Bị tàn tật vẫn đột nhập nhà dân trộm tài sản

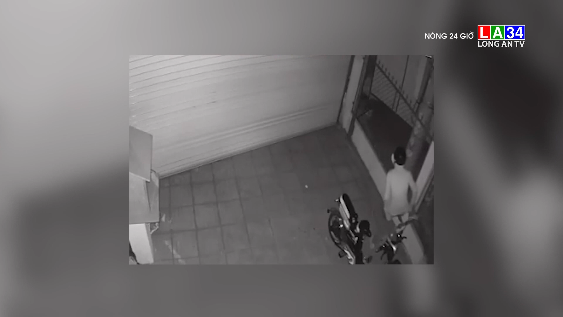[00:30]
Trước đó, tại nhà một hội dân khác, nam thanh niên này cũng đã leo rào từ ngoài vào trong khá chuyên nghiệp. Mặc dù chân bị tập tẩn, đối tượng cũng đã dắt trộm chiếc xe đạp điện bỏ ngoài sân.